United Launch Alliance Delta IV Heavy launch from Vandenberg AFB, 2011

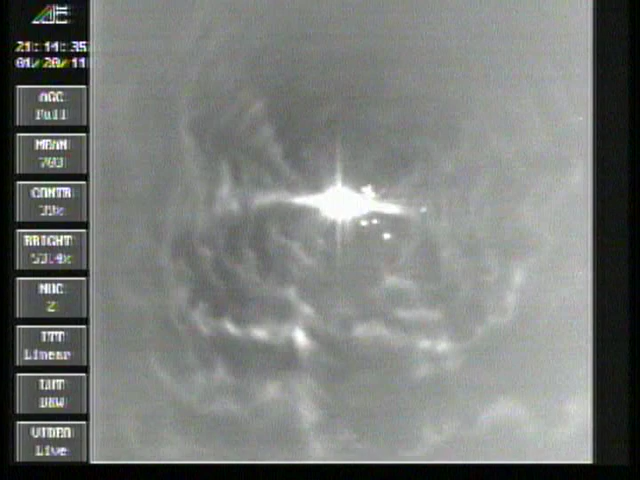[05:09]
And we have MECO in the port and starboard boosters and separation.
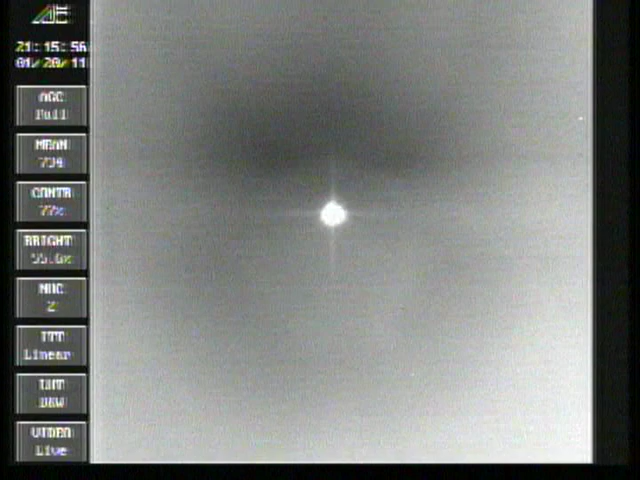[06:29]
And we have MECO. Main engine has cut off. Standing by for SEP.